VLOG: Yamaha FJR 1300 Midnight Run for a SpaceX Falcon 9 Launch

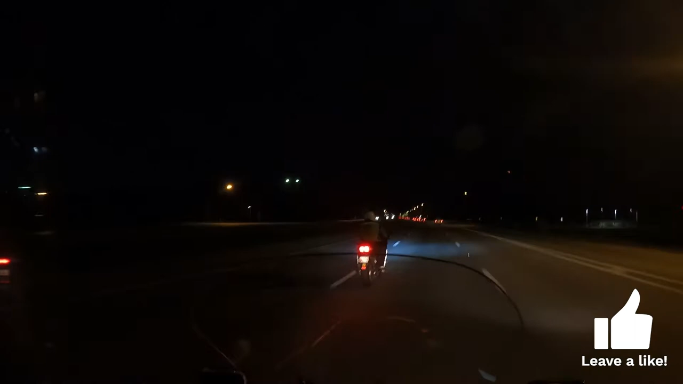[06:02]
But the one on the right, it's gonna be a little bit, if you look at your light, the one on the right is gonna be a little bit shorter than the one on the left. Yeah, yeah, I definitely gotta put LED on mine, because mine looks so freaking blind. But you know what I wanna do too? I wanna put the LED, and where we have the crash bar on the bottom, I wanna put LED right there as well. Un floodlight.
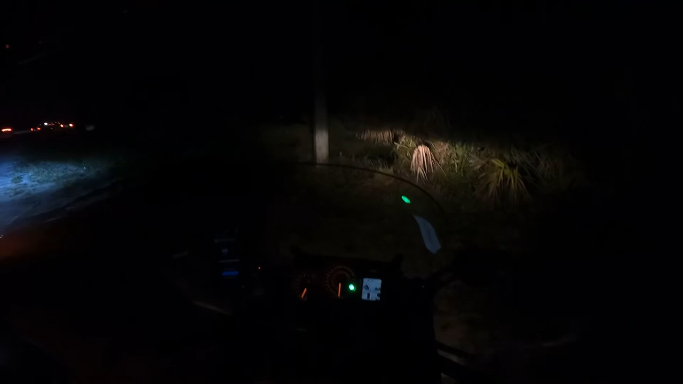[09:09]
any type of like drones and GoPros, so you know, they're not gonna be good on. They're not gonna be good when it comes to low light settings.